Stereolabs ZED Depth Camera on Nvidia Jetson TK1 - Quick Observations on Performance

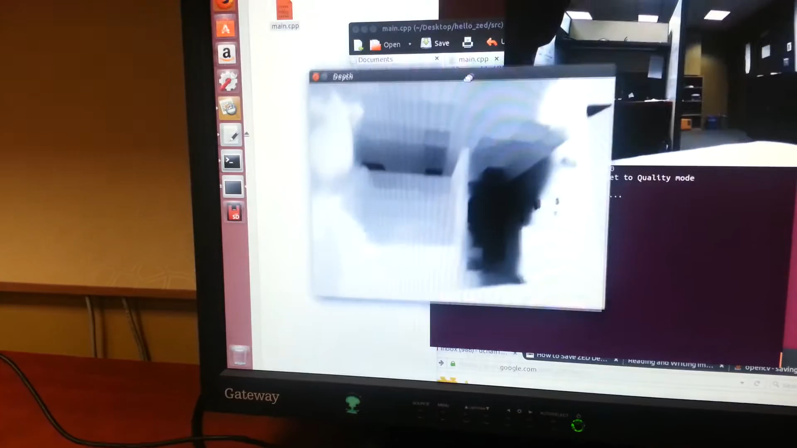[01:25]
And here we go, so this is what it looks like in real time.